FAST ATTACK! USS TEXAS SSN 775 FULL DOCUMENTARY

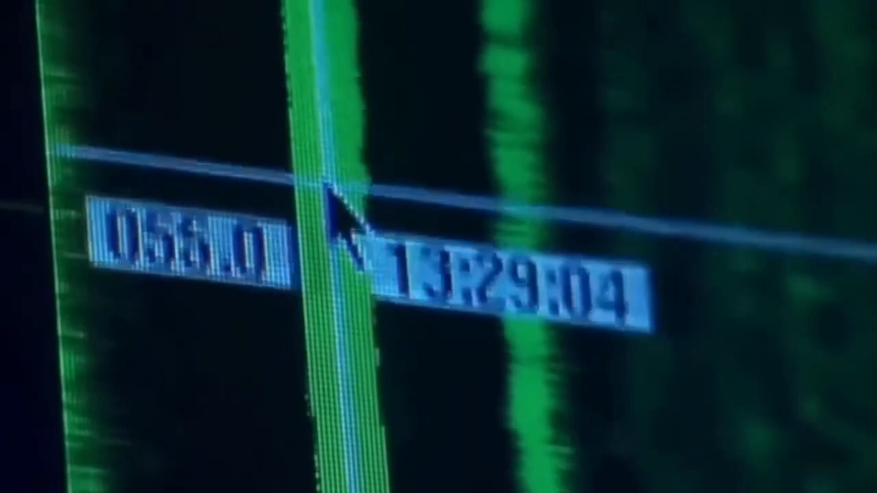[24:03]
Each line on the screen represents a contact, anything in or on the water that makes noise, from a whale, to a cruise ship, to a fishing boat.
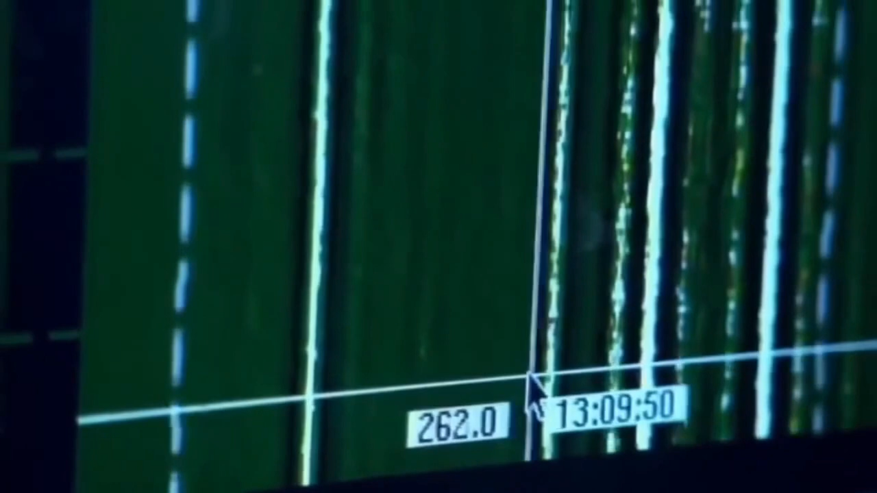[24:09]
This is a merchant ship. It sounds like just a coastal merchant, probably not anything real large. And what you're hearing when we're listening to this is actually is the screw turning in the water and air bubbles forming and then collapsing on the tips and the face of the blades,
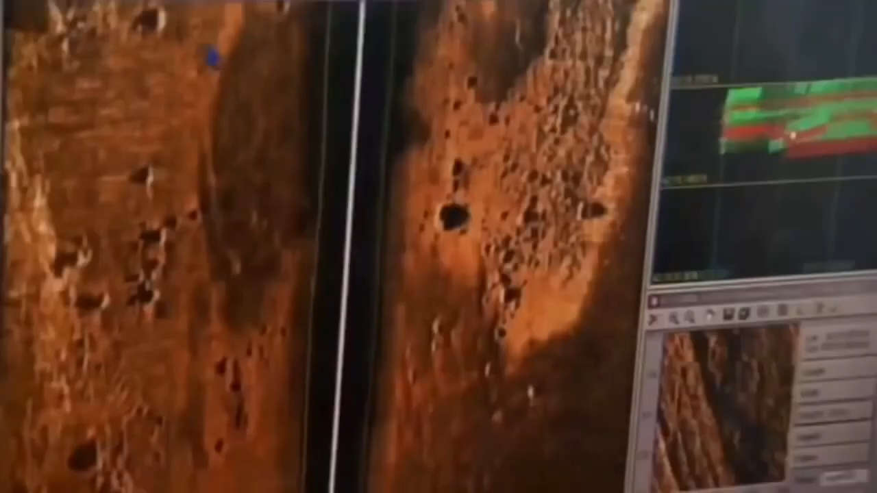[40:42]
tom and the bluefin team scan the images to see if the uuv found the shipwreck